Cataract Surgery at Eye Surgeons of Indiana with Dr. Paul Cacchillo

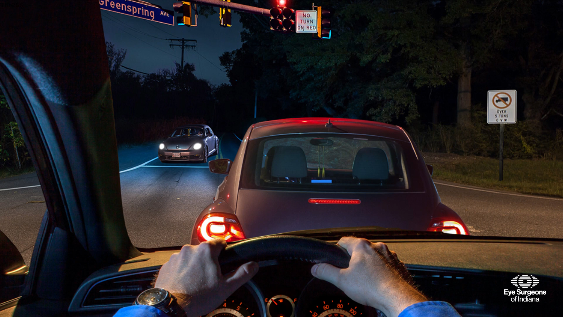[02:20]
At night, halos or starbursts are seen around lights, or double vision called ghosting may occur.